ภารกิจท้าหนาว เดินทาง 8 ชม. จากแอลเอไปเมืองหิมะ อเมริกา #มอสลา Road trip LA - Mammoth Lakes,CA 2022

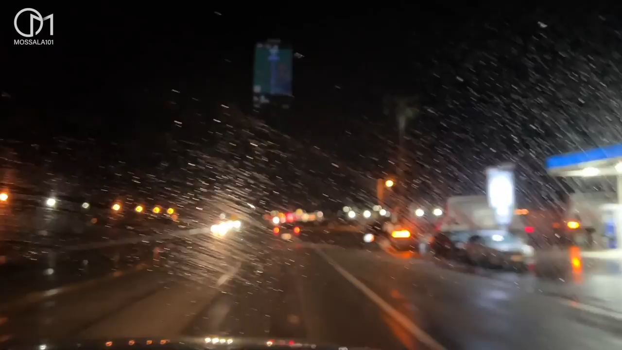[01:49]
โอ้โห ทำไมอย่างนั้นล่ะแล้วยังไงเราไปจะเจอพยุหีมากอะไรไหมโอ้โห ขนตก มันมัวเลยอะ โอ้โหผ่านไป 1
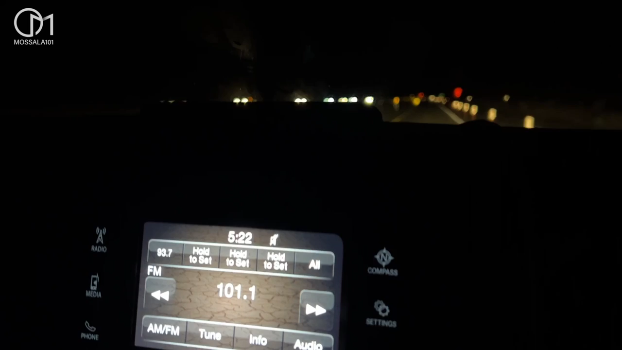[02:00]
ชั่วโมงแล้วนะคะตอนนี้ตี 5 ครึงตอนนี้ขั้นถนนข้างหน้าหมอนเหลือเป็นทางแค่เลนเดียวอย่างน่ะ ดูดิทุกคนเลนเดียวจริงๆอะ เป็นช่องไปเลย
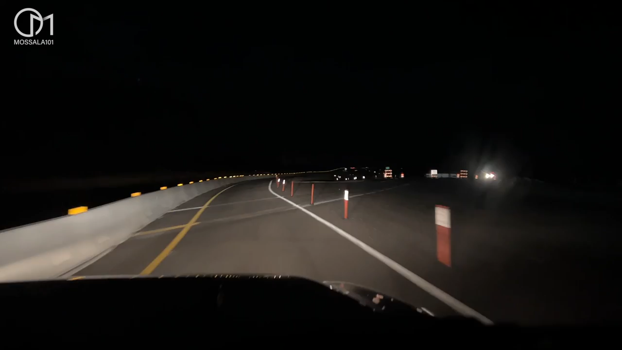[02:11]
ก็ยังเมิดอยู่นะ เดี๋ยวรอดู ผ้าอาทิตย์จะขึ้นใกล้ๆเจ็ดมงเช้านะคะ
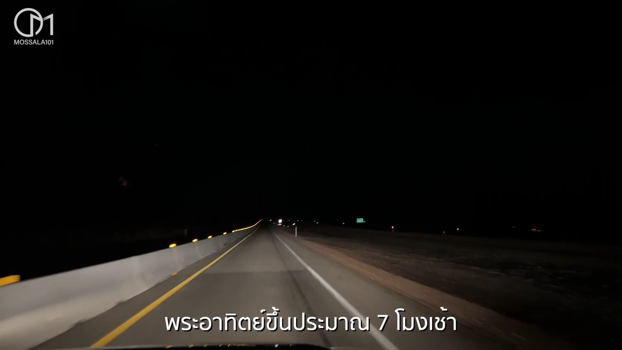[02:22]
ดูเมิดตึบเลยนะ ถ้าดูข้างๆ ไม่มีสาวไฟล์ไม่มีอะไรแล้วฝั่งซ้ายมืดเป็น เป็นเส้นลดอีกเลนหนึ่งก็มองไม่เห็นอะไรเลยอะมืดมากจ้า ซ้ายมืดพระจันร์กำลังจะรับขอบบ้าบ